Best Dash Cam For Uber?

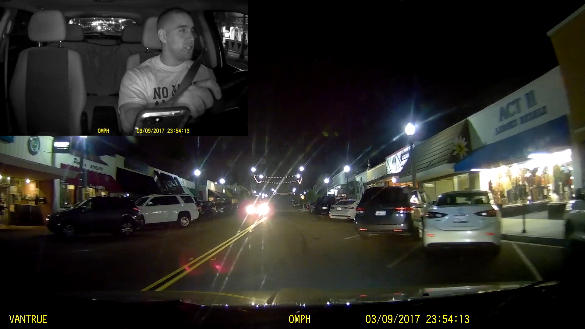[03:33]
shops from the left and the right this may help for any documentation if you're driving the bar crowd you got a bunch of people walking on the sidewalks we all know that sometimes passengers may dart in front so take note of the detail on the side streets here
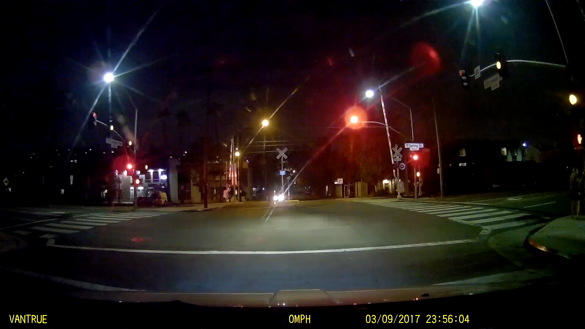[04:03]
so guys one of the great things about the n2 pro is that it is a dual camera dash cam and that's going to allow you to
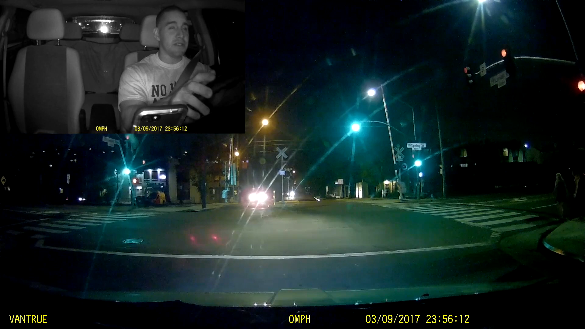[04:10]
document both out the front of the vehicle and inside the cabin here with infrared illumination so you're really covering yourself two ways because you honestly do want documentation of both the front of the vehicle and the inside of the cabin make sure you're following all local and state laws all